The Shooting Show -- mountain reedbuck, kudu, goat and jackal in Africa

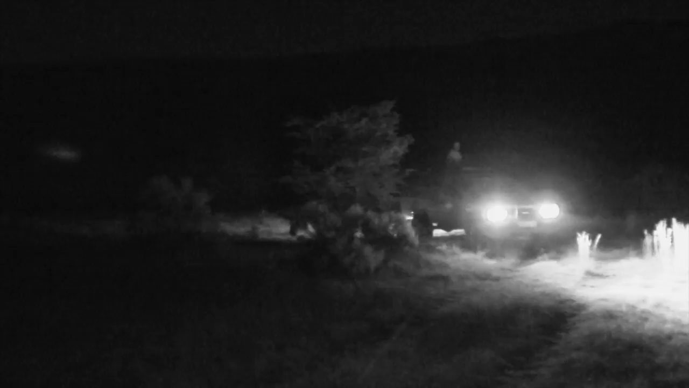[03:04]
On our way out, we came across this mountain reebok, but it wasn't quite straightforward. Just talk me through me taking the shot.
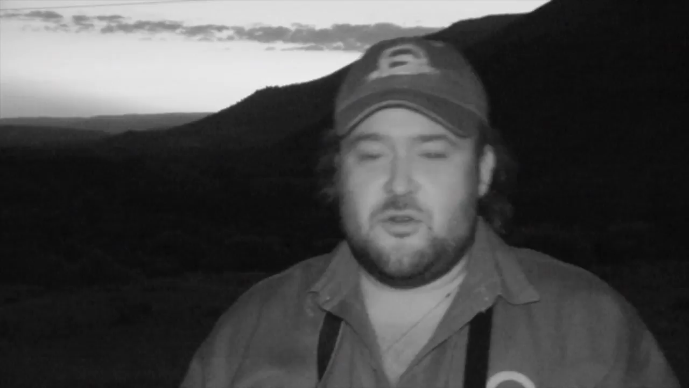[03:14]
Well, on our way back, I thought it was actually too late to hunt, and we got this luck of this little reebok standing there. As we got ready to shoot, it went behind the bush.
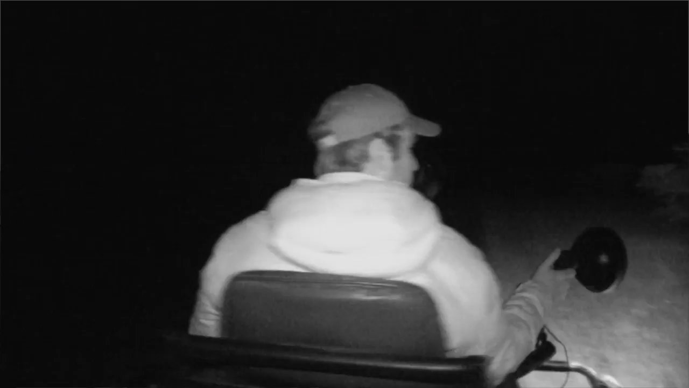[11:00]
My personal experience with a filter was further than about 200 yards, I can't make out what the animal is, so you can't see. And if you can't see, you can't shoot.
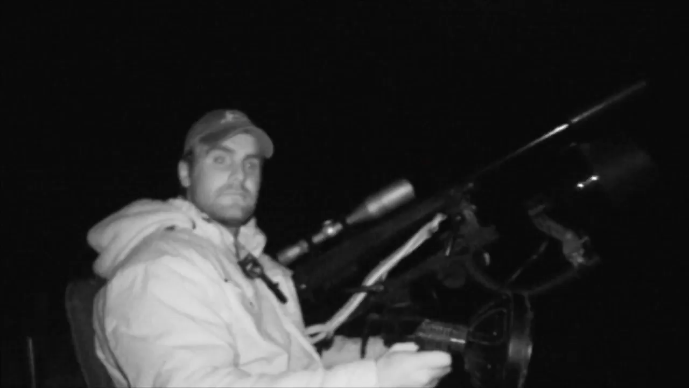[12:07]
With Harry in the hot seat, they head out to the first calling area where they play a number of distress calls, but sadly, to no avail.
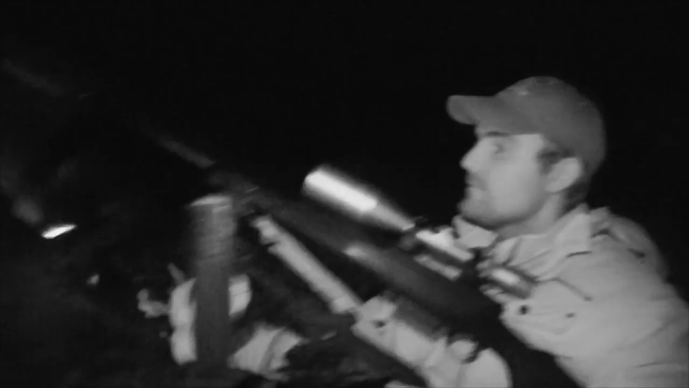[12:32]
Just wait for 2-3 minutes, just for to calm down everything. This time their luck turns.
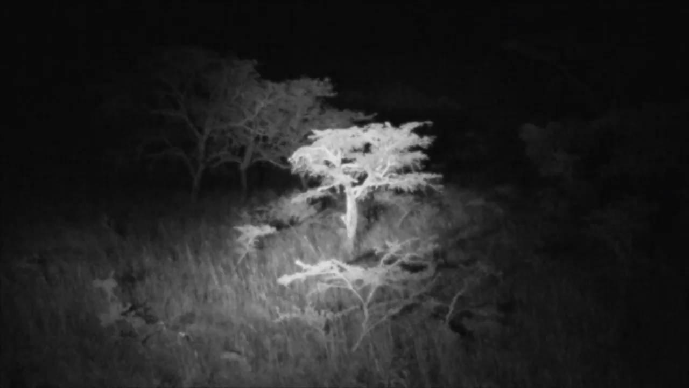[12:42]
Before long the lamp picks up eyeshine and the boys can easily identify it as a jackal. The game is well and truly on.
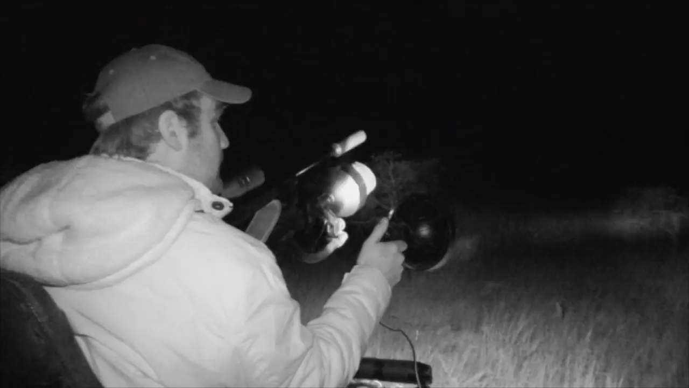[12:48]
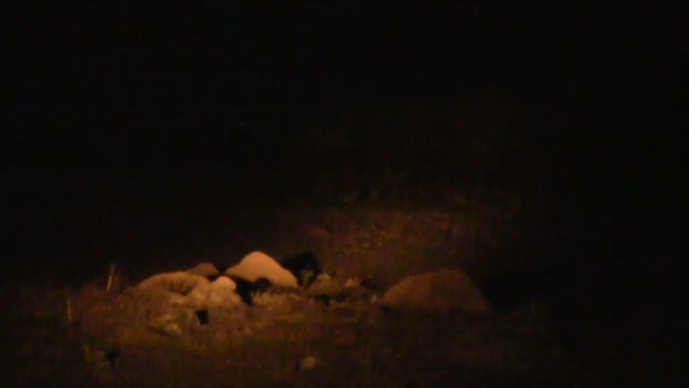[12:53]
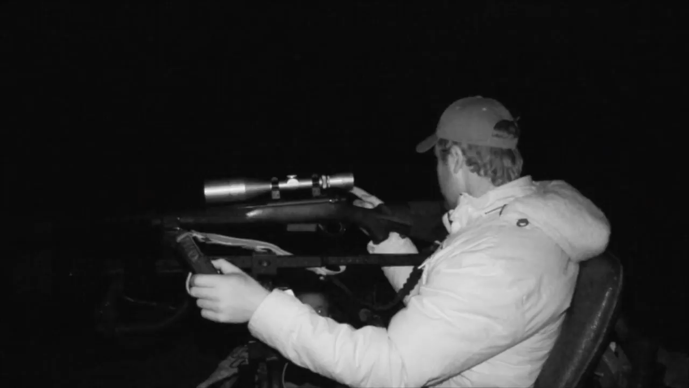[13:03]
Harry scans the scrubby ground knowing the long grass won't make things easy.
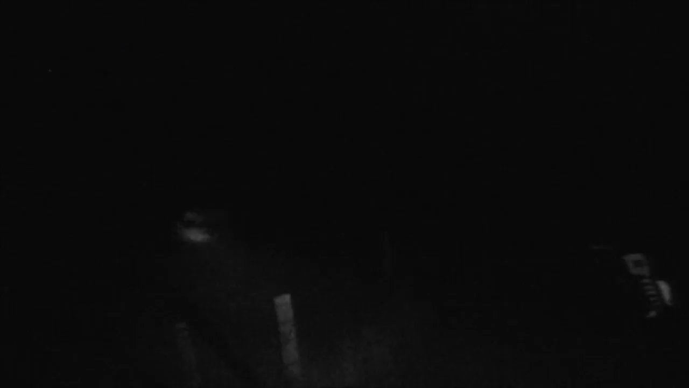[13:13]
All his knowledge and sharp shooting skills will be called upon for sure. Scanning slowly and switching to a closer range call, Harry's patient approach pays off. The muted distress call prompts an immediate response.
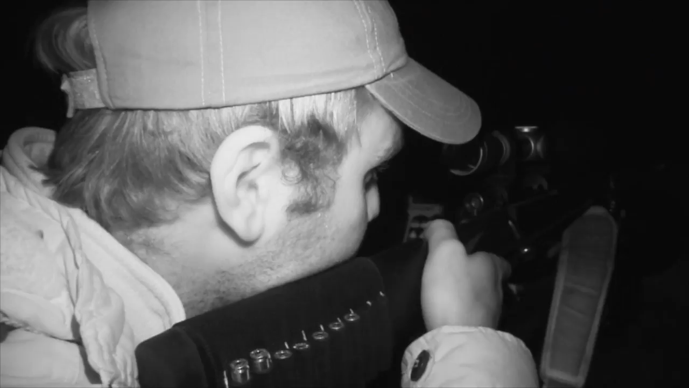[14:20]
The shot is delivered effectively, but off-camera.
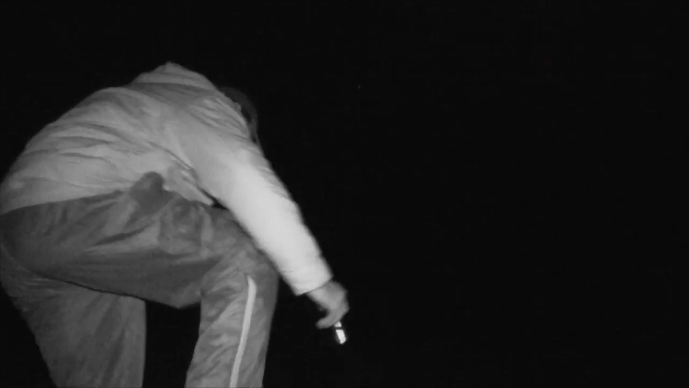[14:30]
No matter for Harry, it's a clean kill and a jackal in the bag. We set off to inspect and retrieve the carcass.
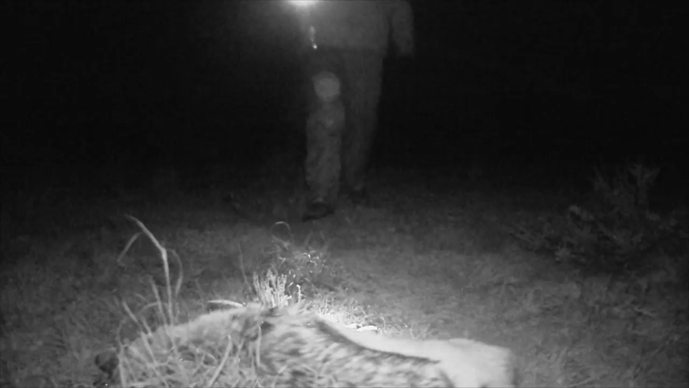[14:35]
When there's two coming in, the butcher's normally the lead one running in front.
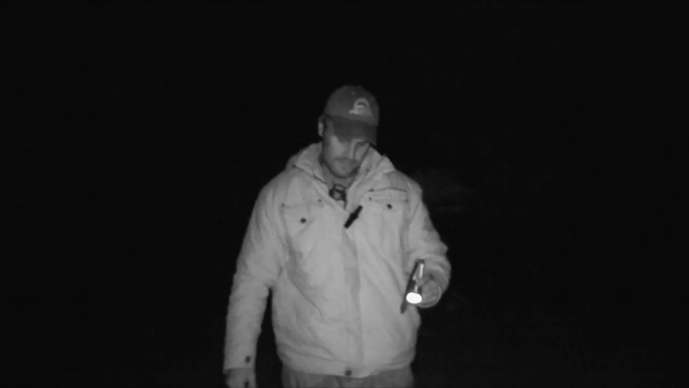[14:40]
As you can see, here's the entry.
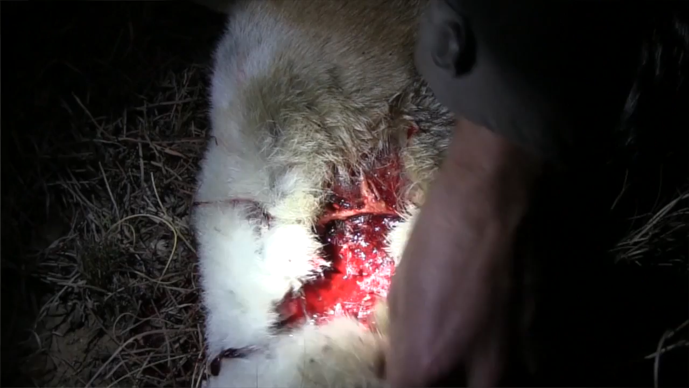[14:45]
And if you look at the teeth, This is last year.
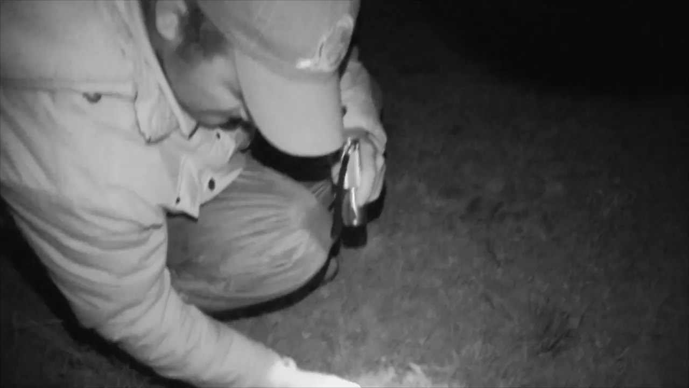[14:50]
She's about, you see the one there?
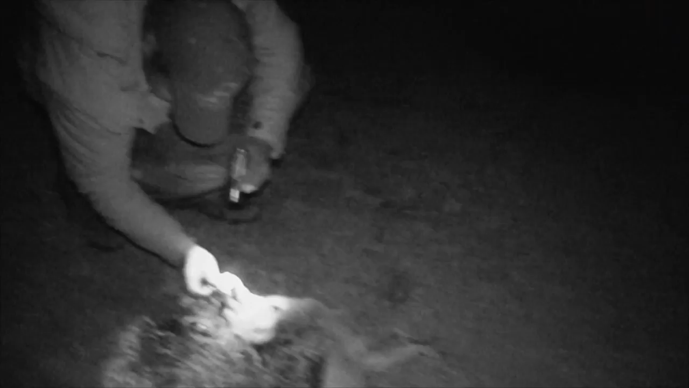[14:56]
They warn her, but she's about 2 to 3 years old, this one. Normally, they'll go straight.
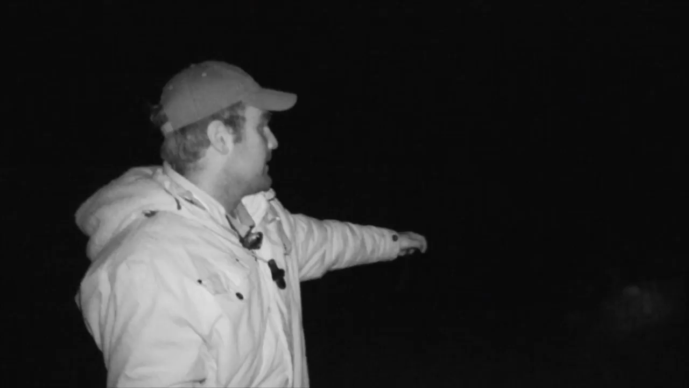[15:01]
But because she backtracked, she came downwind. Trying to catch our wind. From downwind, yeah, trying to catch our wind. Which didn't give us a big space to shoot or a lot of time to shoot. So we had to, before she gets away, we had to take her.